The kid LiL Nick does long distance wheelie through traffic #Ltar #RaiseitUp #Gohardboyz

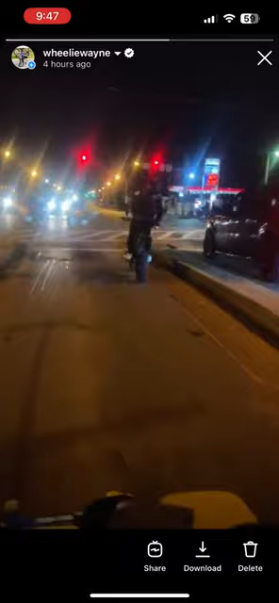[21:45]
Hit that motherfucking bump. Son of a bitch.
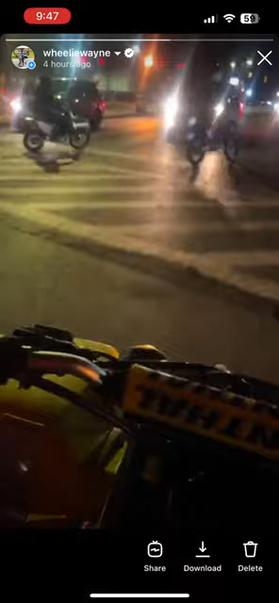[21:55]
How long he been up? I don't even know how long.